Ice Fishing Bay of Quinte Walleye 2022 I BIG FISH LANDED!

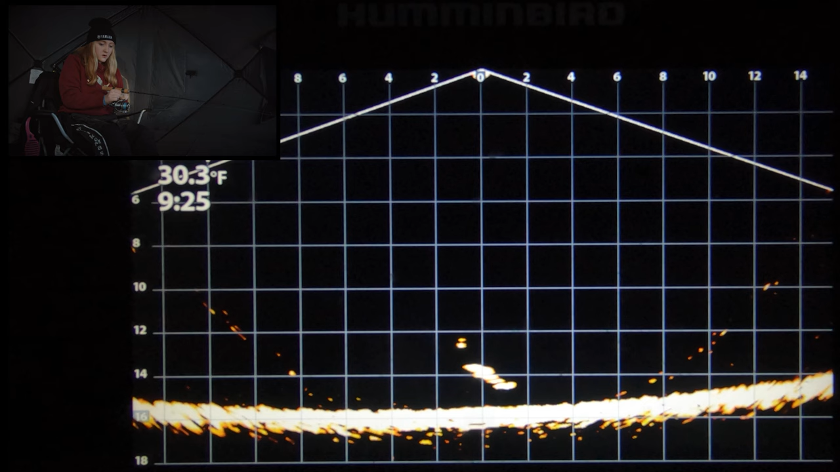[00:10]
On screen: water 30.3°F
Make him work. Oh my God, that's a giant. That's a giant. Let him get it. Come on, he's gonna hit it again. He's gonna hit it again. Come on, get that fish to hit. Go back down. Yes, that's a giant. Oh my God, go back up with it. Slowly, don't. He's not gonna eat it down there, I promise, darling.
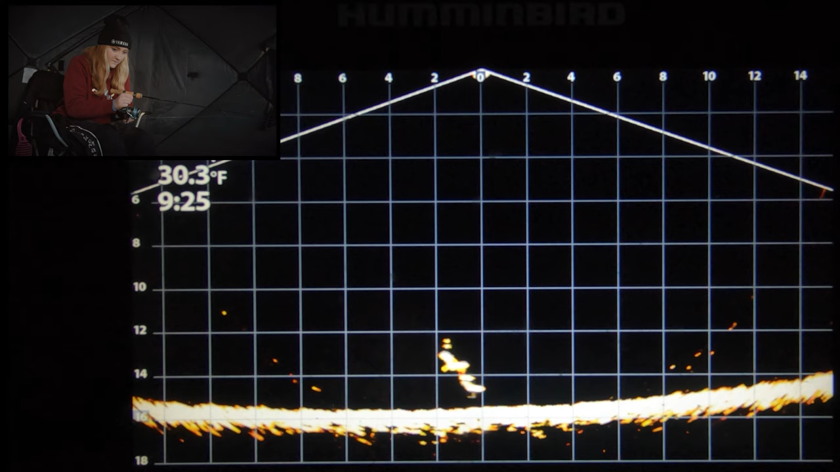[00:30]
On screen: water 30.3°F
Got yes, him. giant. Oh, no. Come back.
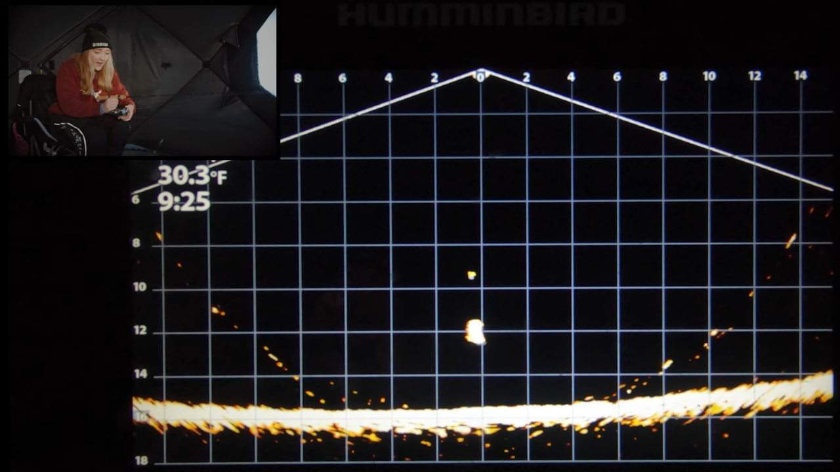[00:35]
On screen: water 30.3°F
Oh my God, that's a giant. Go back down. He'll eat you again. I promise, that's a giant, darling, that's a giant.
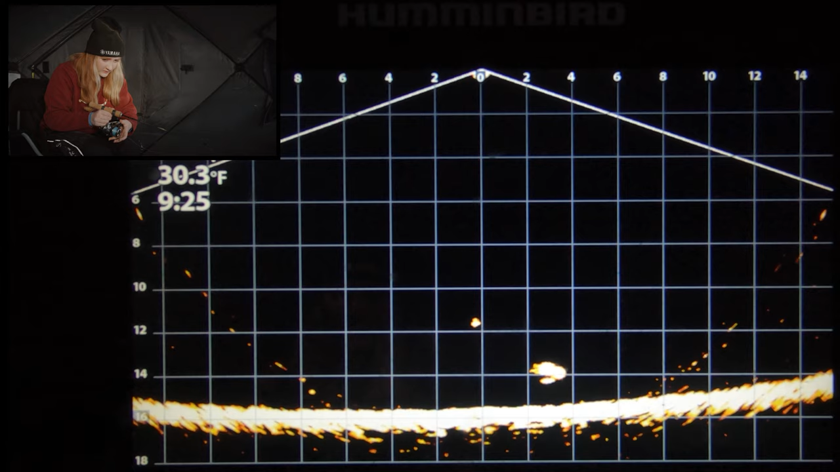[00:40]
On screen: water 30.3°F
Oh, he's so angry because you just stung him. Oh my God, he's a giant.
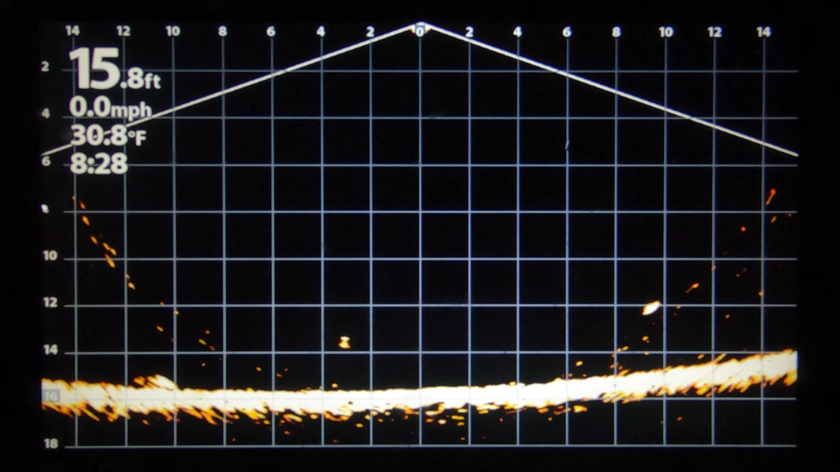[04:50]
On screen: depth 15.8 ft, water 30.8°F, speed 0.0 mph
Oh yeah. It's a friggin' mark too. Oh, it's coming in too.
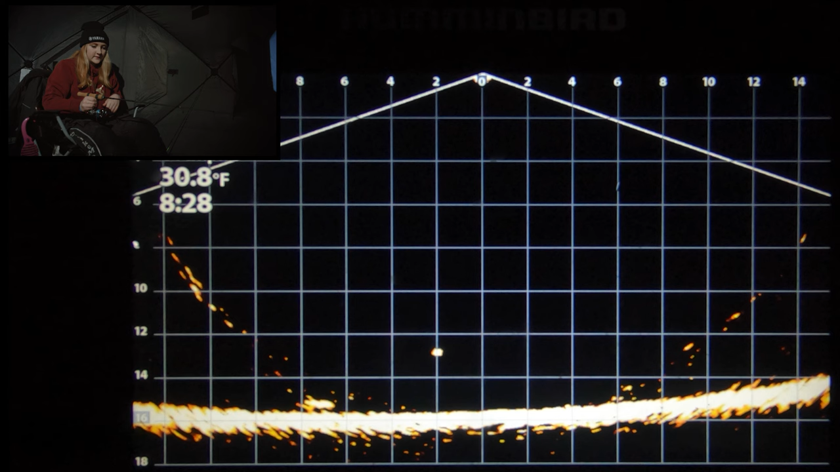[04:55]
On screen: water 30.8°F
Oh, it's coming in, it's coming at you. It's coming, you're gonna get it. Go slow, up.
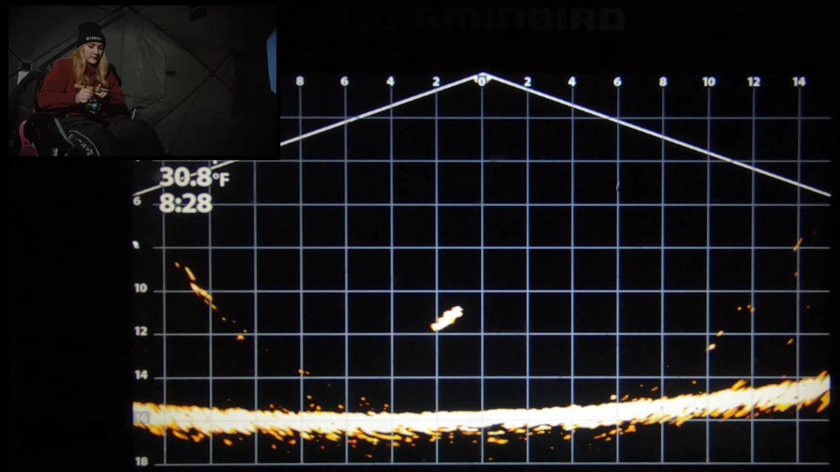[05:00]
On screen: water 30.8°F
Oh, go. Oh. Yep. We're gonna come. Yeah, he's coming back.
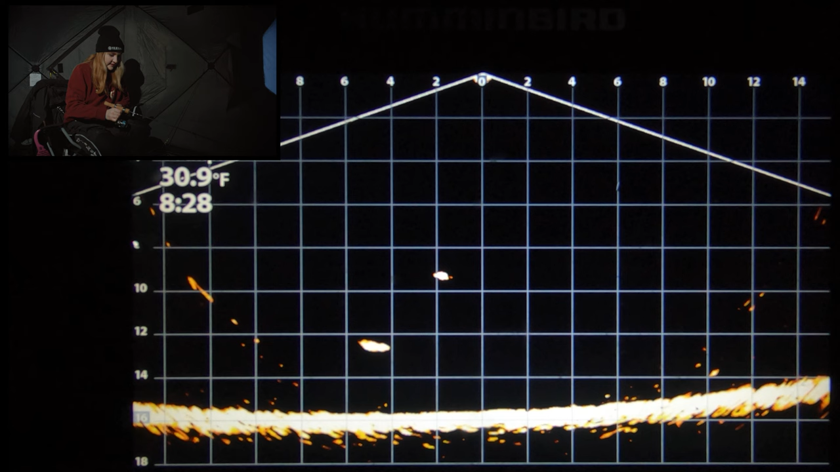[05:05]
On screen: water 30.9°F
He's gonna come up. Oh, he completely spooked away. That makes me think it's a pike when they do that.
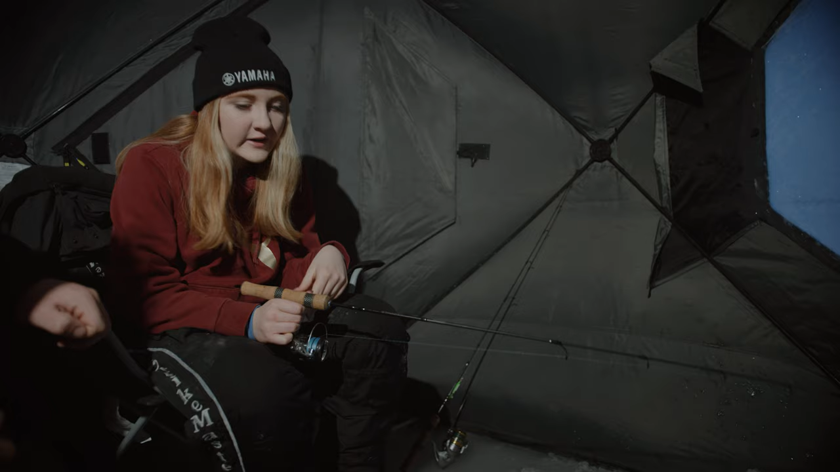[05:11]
When they run so fast like that, it makes me think that it's a pike because they're not. It's not like how that slow walleye comes in, you know? Yeah, it's like they charge at it. It's like a total different fish.
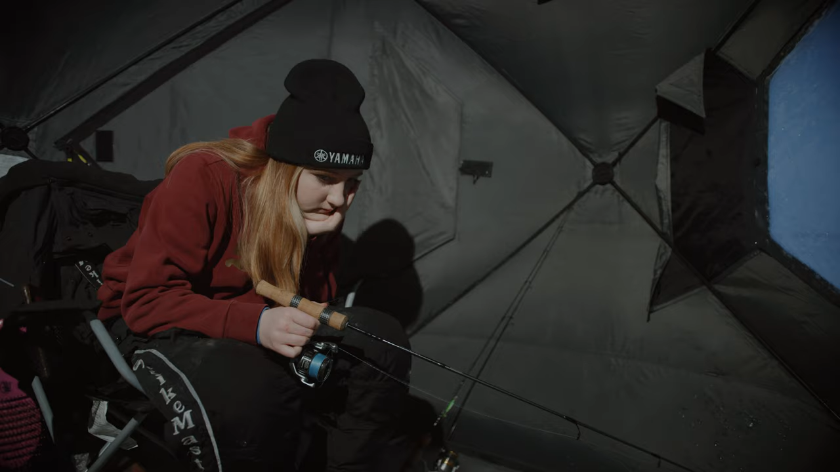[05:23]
Here he is, and he's gonna come. He's on you.
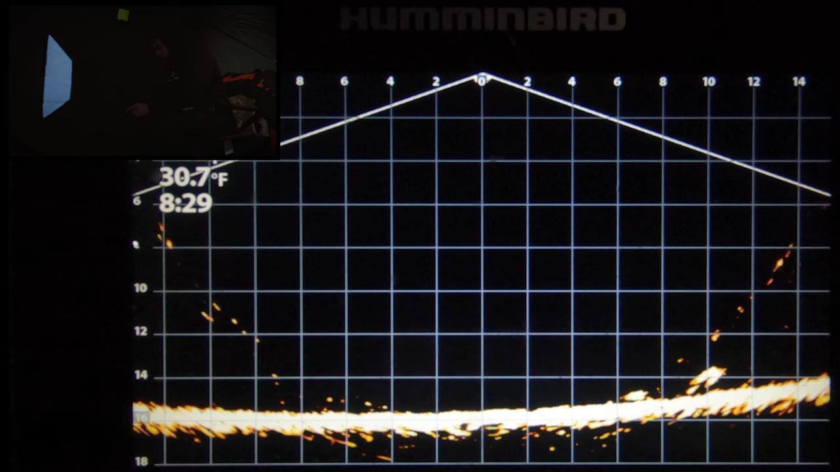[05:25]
On screen: water 30.7°F
Oh, there's another one there too. Oh, he's gonna eat. There's two. Oh my God, there's two of them.
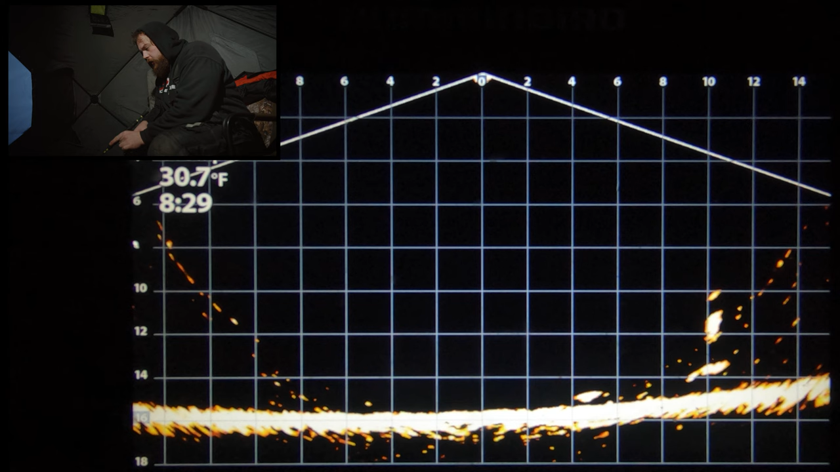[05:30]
On screen: water 30.7°F
I thought that was a giant mark. Oh, there's three. Keep jigging. You're gonna get one.
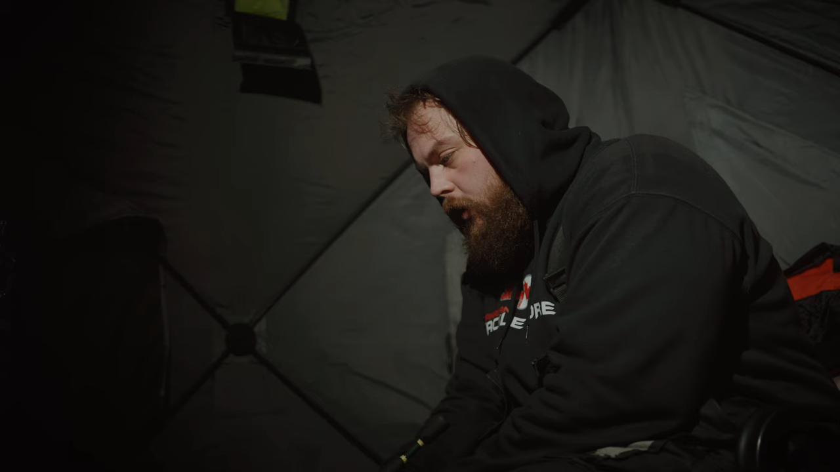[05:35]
He came down. There's a couple on me here. There he is.
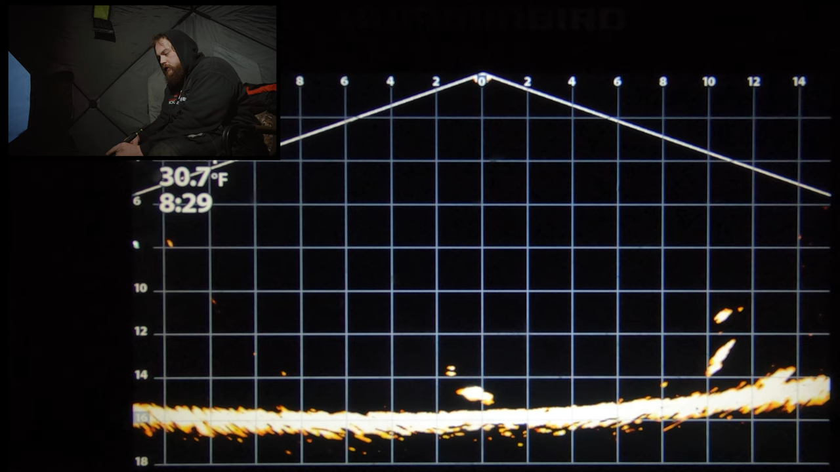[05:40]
On screen: water 30.7°F
This is one thing that I don't like is sometimes there's a few fish and they'll fight over the bait and they won't commit.
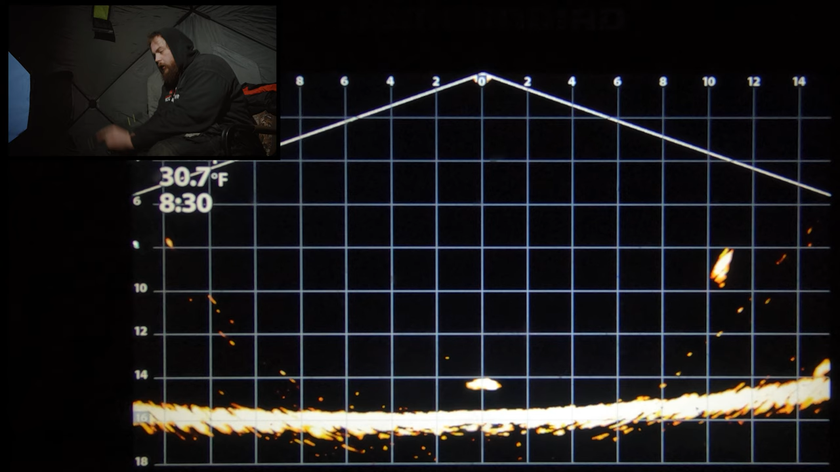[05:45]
On screen: water 30.7°F
Oh, never mind. Oh. We got a fish on, folks.